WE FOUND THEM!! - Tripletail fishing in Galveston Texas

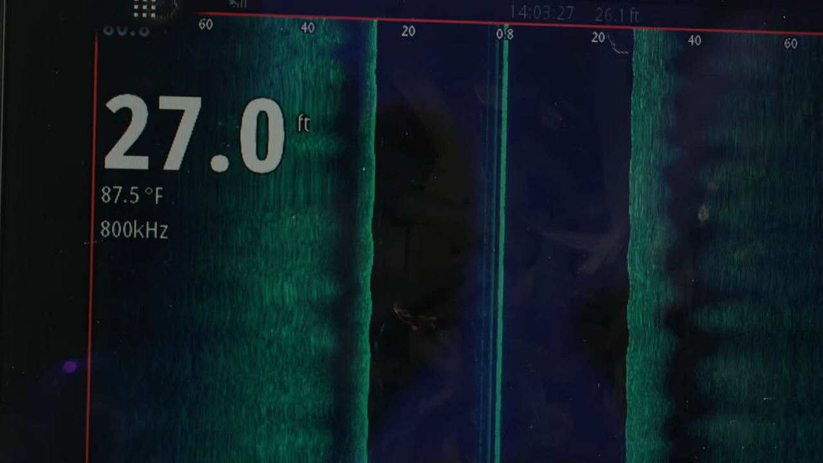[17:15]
On screen: depth 27.0 ft, water 87.5°F
30 feet or so here and these fish just like to hang out on this deep channel ledge and you got a bunch of bull reds here and uh yeah a lot of bull reds get some big black drum as well